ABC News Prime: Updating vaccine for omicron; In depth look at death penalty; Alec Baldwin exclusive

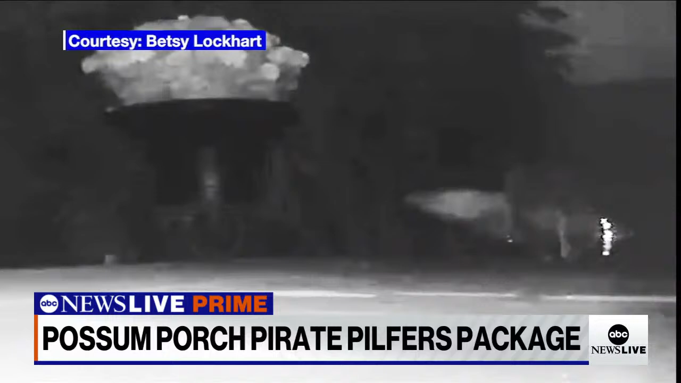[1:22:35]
And the package was about as big as him. So what was inside that Amazon package that would lead a possum to larceny?